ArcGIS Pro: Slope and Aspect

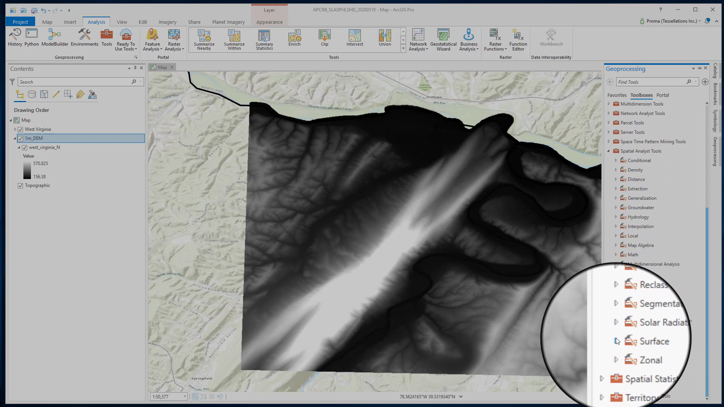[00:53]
surface and then select slope or you can also search slope in the search bar.
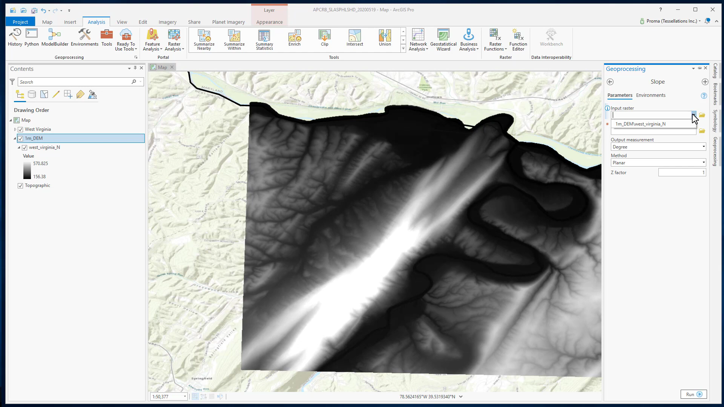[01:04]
Now select your input data and select the output option and click run.
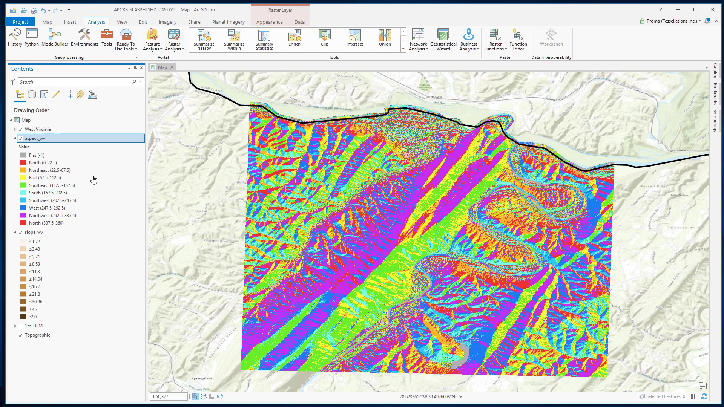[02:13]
You can change the symbology options but here just to give you an idea each color indicates a direction. So we can say that overall here we have northwest dipping slope and in this area we have southwest dipping slope.
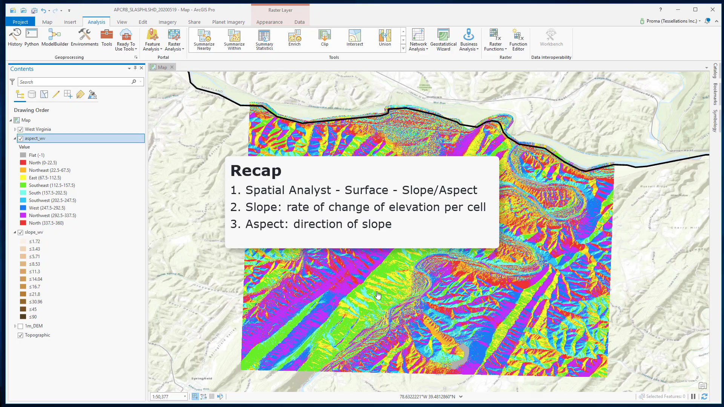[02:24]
I think this is a great stopping point. This has been tessel bytes where we saw view GIS in small bytes.